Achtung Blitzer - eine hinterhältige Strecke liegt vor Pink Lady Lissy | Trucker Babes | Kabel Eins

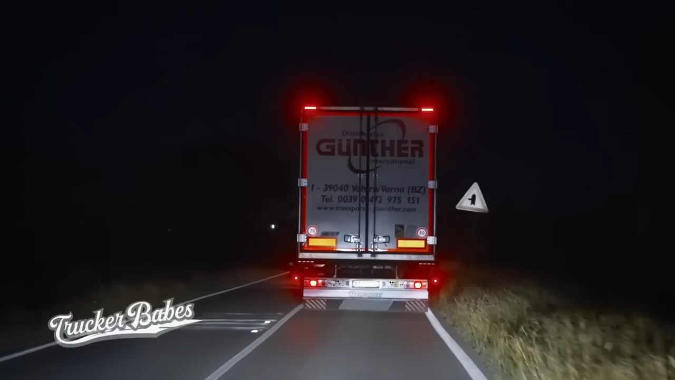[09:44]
Das liebe ich ja, weil es ist ja nachts und ich sehe ja sowieso nicht, wo ich da hin muss und so, aber ja, Hauptsache.
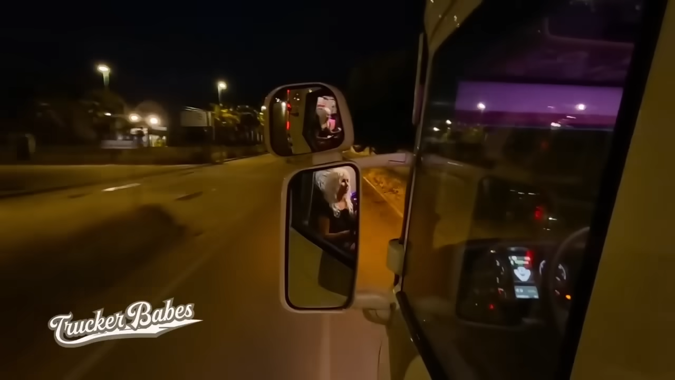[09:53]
Die Straße ist schön kaputt. Hier soll irgendwo mein Ziel sein. Sehr geil. Die Freude wird nur von kurzer Dauer sein.
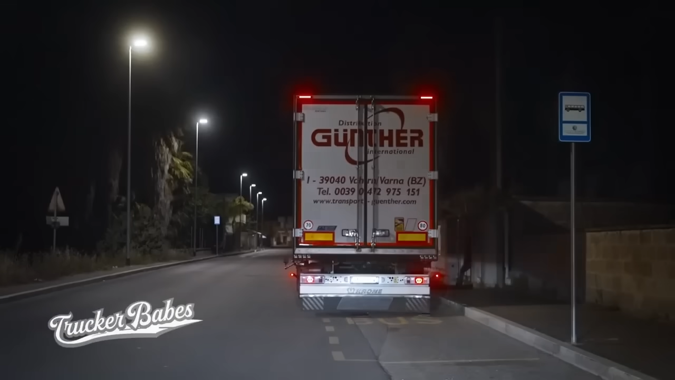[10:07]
Ich habe das Ziel erreicht, haben sie gesagt, aber wo?